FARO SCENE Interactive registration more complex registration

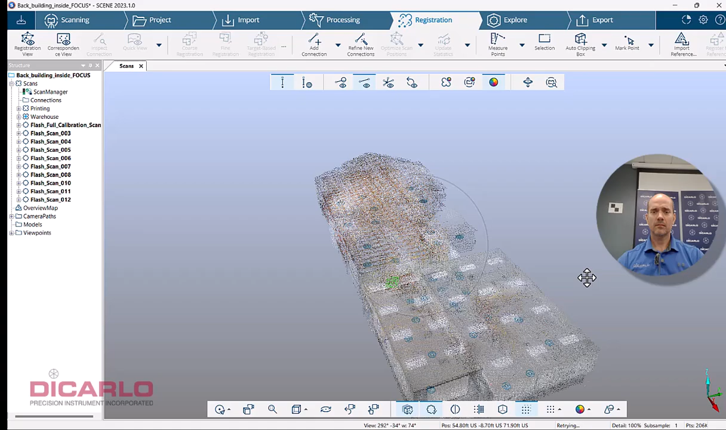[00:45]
let's run a clipping box around everything.
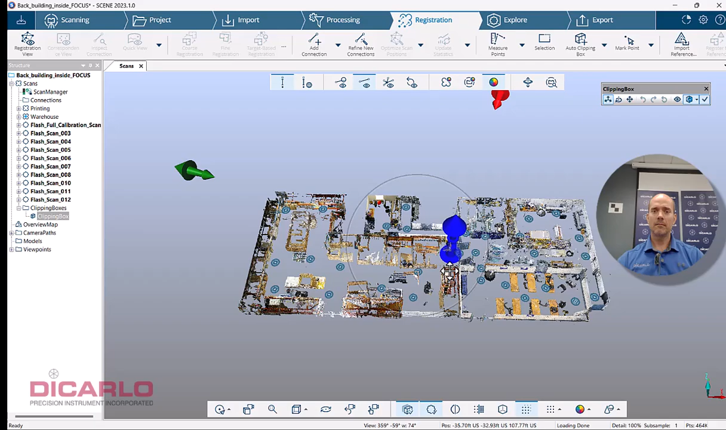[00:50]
You see that there's actually no connections anywhere. So if you try to run a registration now, there will be zero ability for you to actually do any kind of updates.
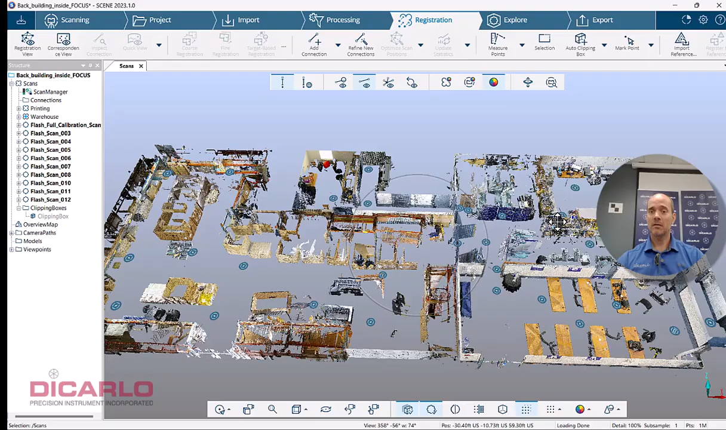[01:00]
First of all, because your scan managers are locked. So the little padlock I'm going to unlock and because I have multiples, I will actually unlock this guy also, but you can do it all in one step by just right clicking here and you can do unlock all and you'll see both of these will go away. So now I have the update button, but the update button doesn't do anything because it sees that there
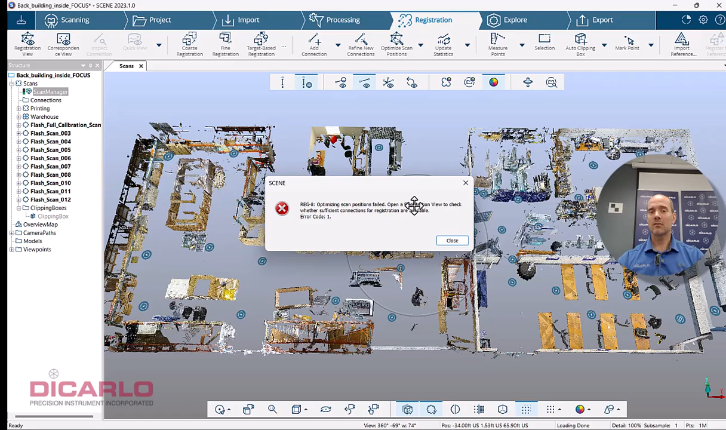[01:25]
are no actual connections between the scans.
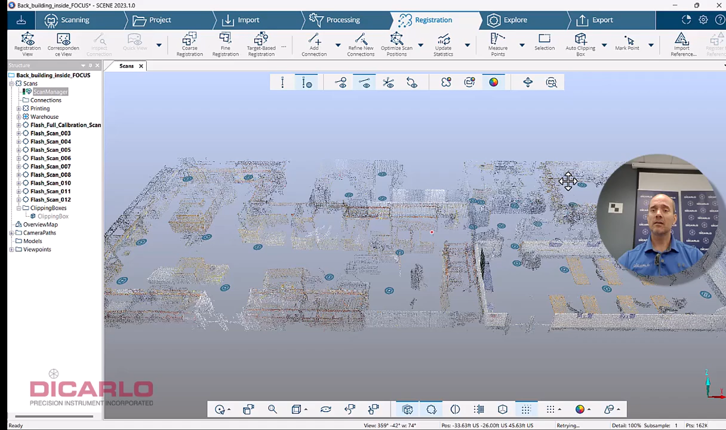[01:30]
So in order to rerun a previously run registration with a target less registration and clusters, you will have to address each one of the actual clusters.
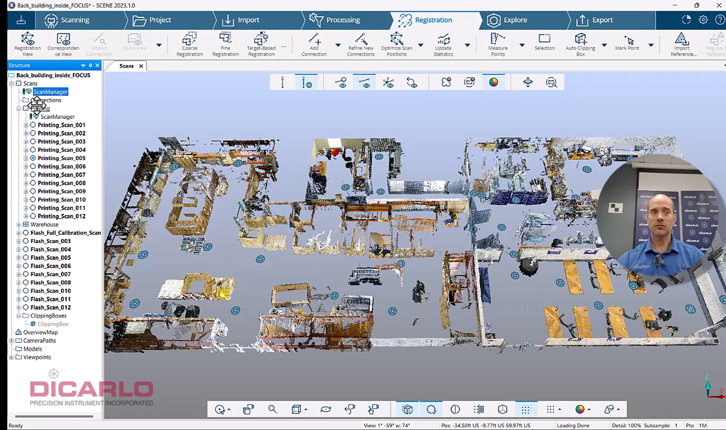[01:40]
So in the case, in my case over here, I have a cluster called first of all, the master cluster called scans. Then I have a cluster called printing and then I have a cluster called warehouse. All of these will have to be done either manually or individually. So let's do this. Let's do this one manually.
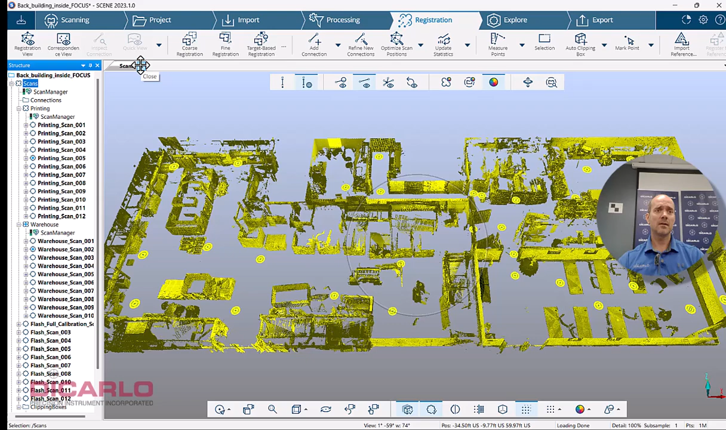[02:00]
So let's go here and hit registration.
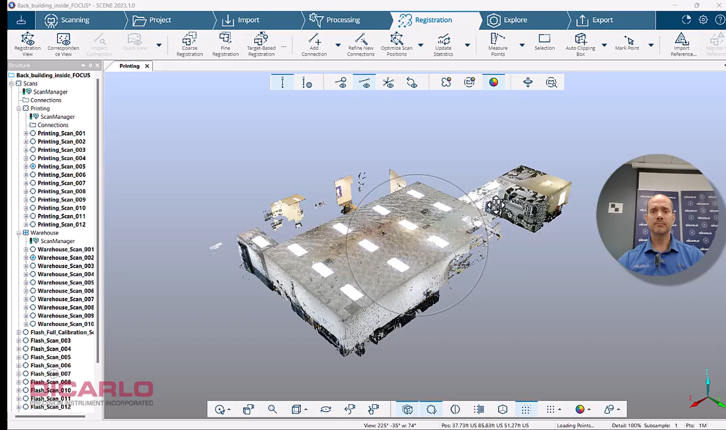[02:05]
Look at it. You can see my cross section over here.
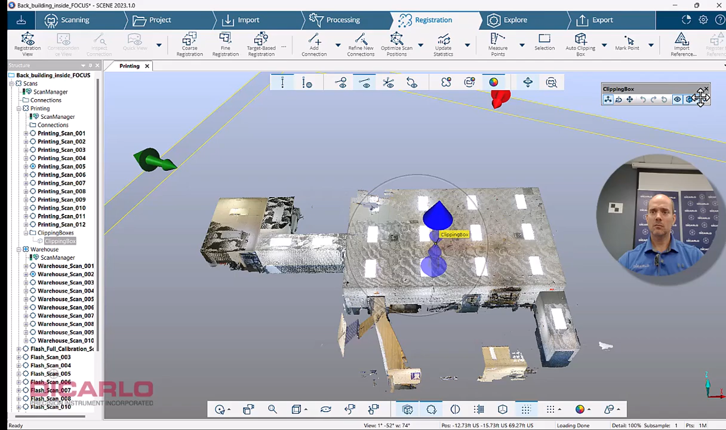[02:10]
I'll just, oops, I didn't mean to do that. I want to do this. There we go. Maybe this is the actual cluster that's called printing, right? I don't have any connections. So let's do this.
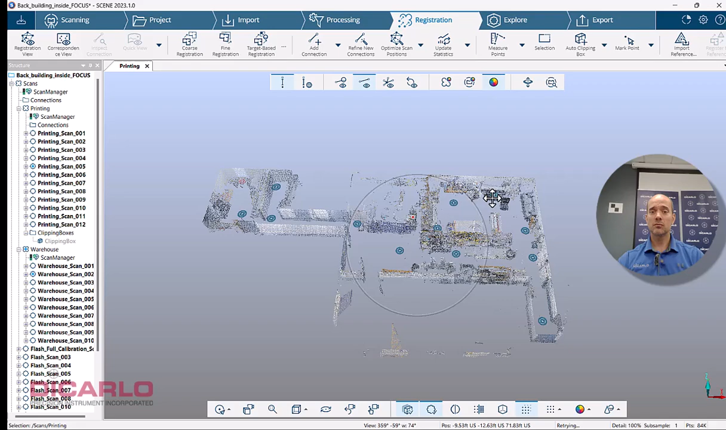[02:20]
Let's do this one manually or yeah, let's do this manually. There's not that many scans here. So let me hit add connection. And you can kind of tell this is, this was pre registered before. So you know that these are in the correct positions. You just need to find manual links between the actual scans here. So let's see if we can figure out some kind of a logic here.
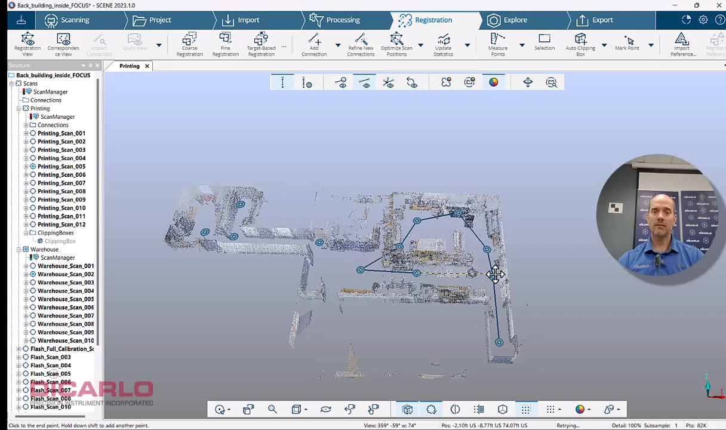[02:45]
Let's go here.
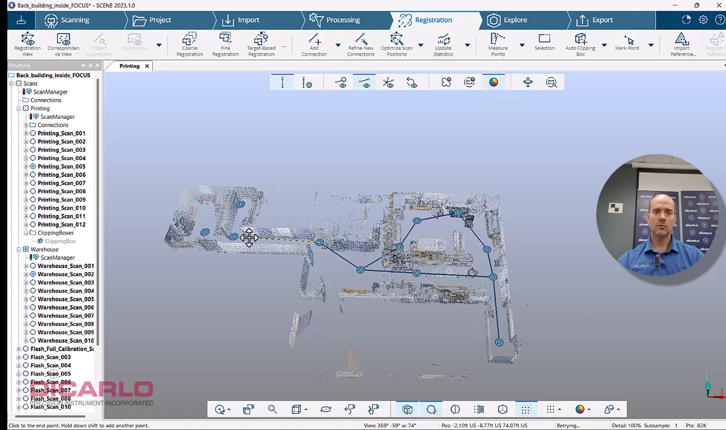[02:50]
Let's go down the hallway up here and this way. You can tell that maybe there could be a scan here. There's just a shelf in between. So that's not a wall. We might benefit from a scan like this and maybe a scan link here and maybe even these two guys. But I mean, this is where you can kind of nitpick and these are new connections.
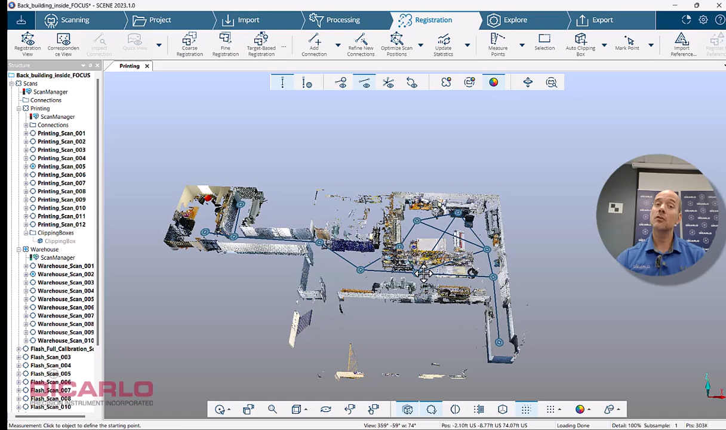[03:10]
So what we'll do is we'll hit the button that says refine new connections and refining the new connections should give us statistics between the relationship of these actual scans.
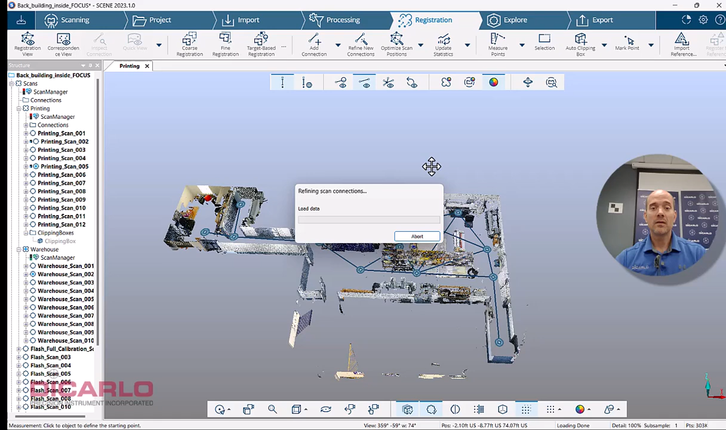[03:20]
So let's wait for this. All right.
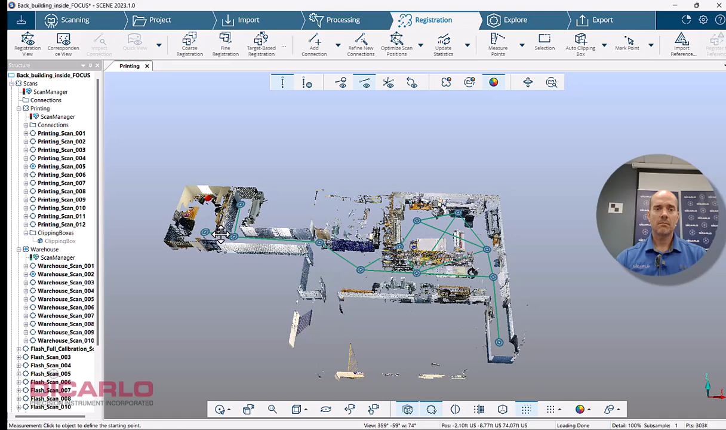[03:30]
We have our refined connections over here. All of them seem to have a good results green. So that's okay. If you find one that's just not working,
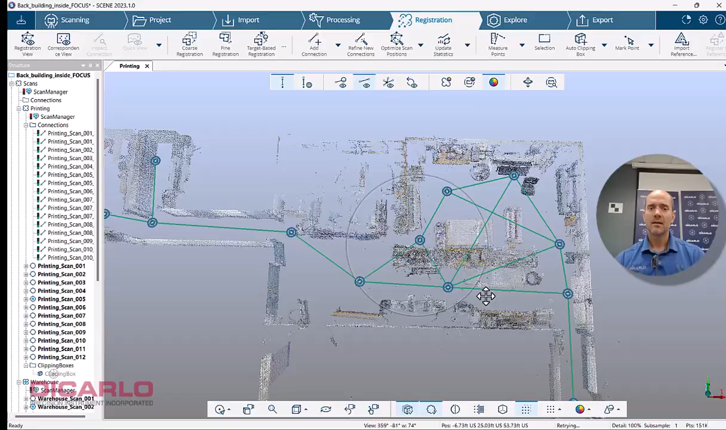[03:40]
you either delete it or you can kind of find a different connection between the actual scans. Or being that there's
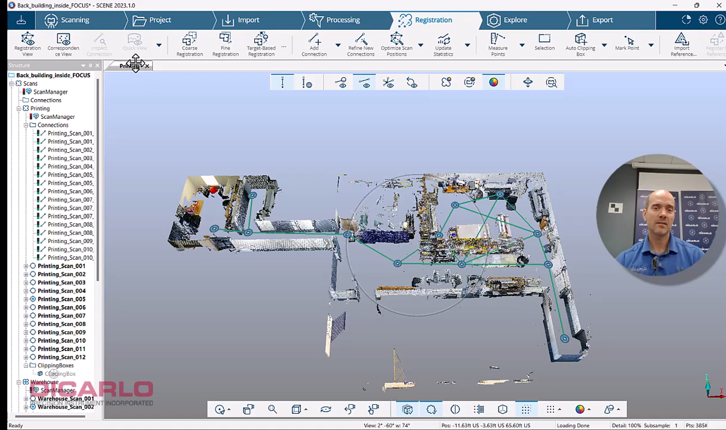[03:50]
still that little quirk in 2023.1 where you have to close and review something to actually see the statistics.
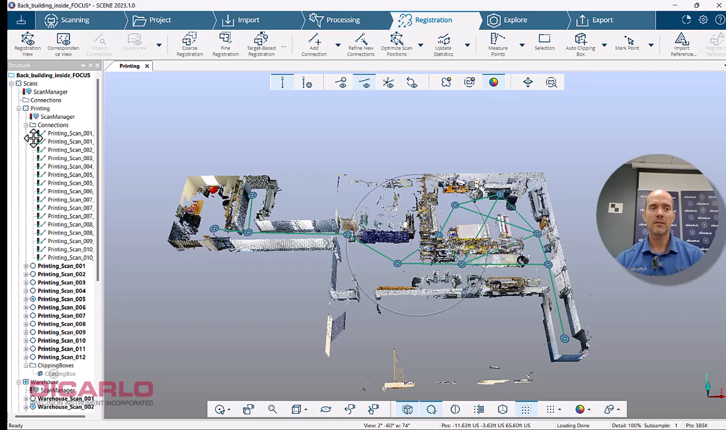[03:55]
In my case, everything came out green, which is great.
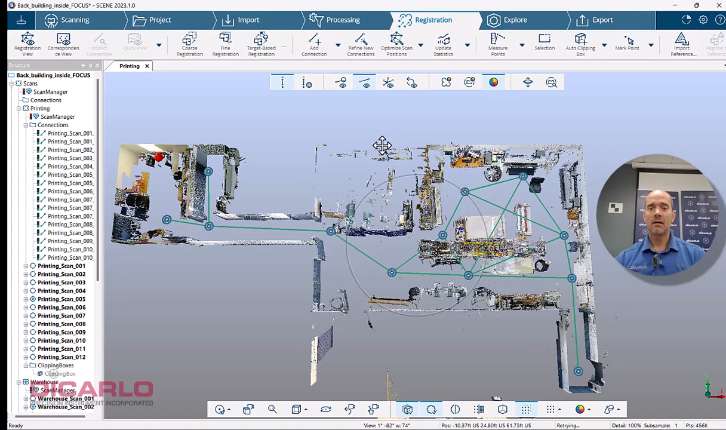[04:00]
Let's just optimize the placement over here or it's not going to change much because it's barely any motion over there. And we'll just hit the update statistics that will change my scan manager to green.
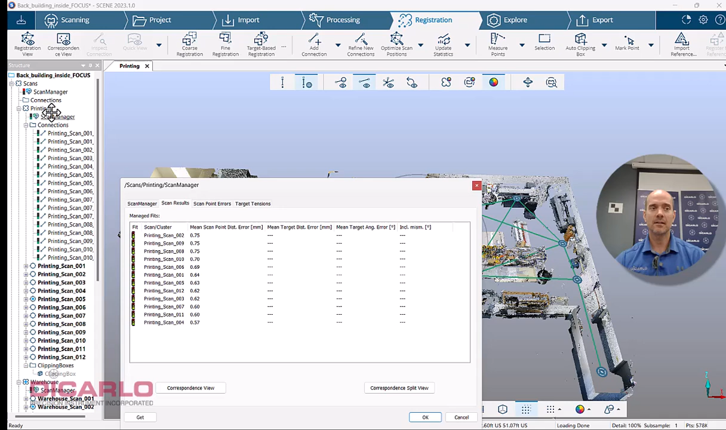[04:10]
And I'm looking at my results here and everything looks really great.
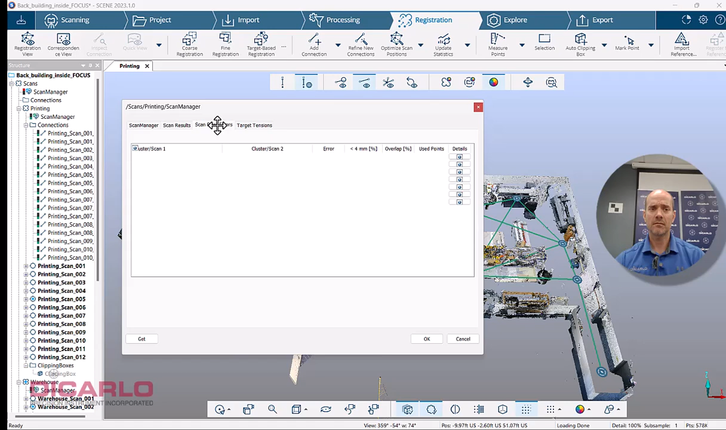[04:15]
So I'm just going to hit OK over here. Let's do this.
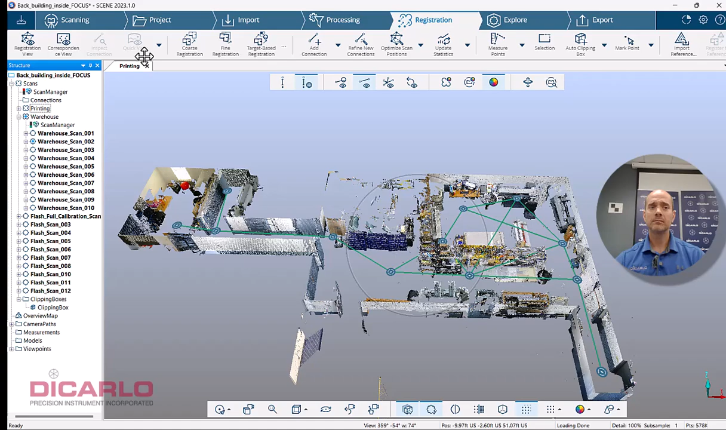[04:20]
So if we just for fun right now view our registration here,
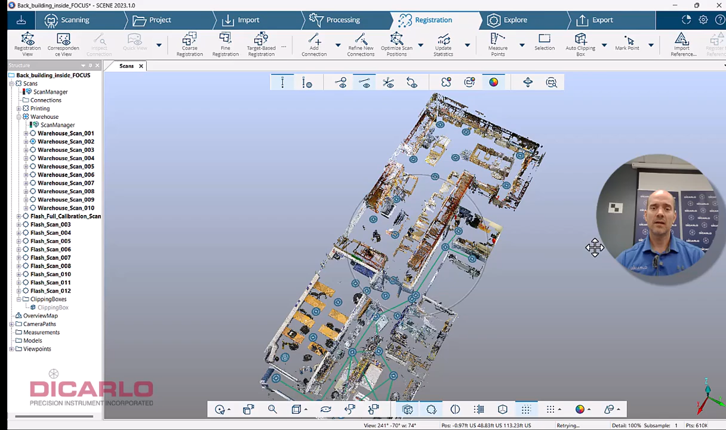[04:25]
you'll see that we have links between only cluster this guy. We still don't have any links in the warehouse here. So let's go tack that. Let me go and just to make it a little bit more user friendly,
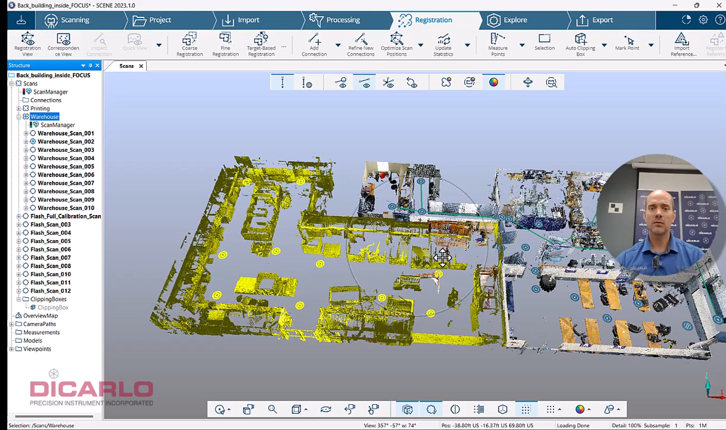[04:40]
instead of doing the links and running everything here, I will close this view and we'll just view the actual warehouse here.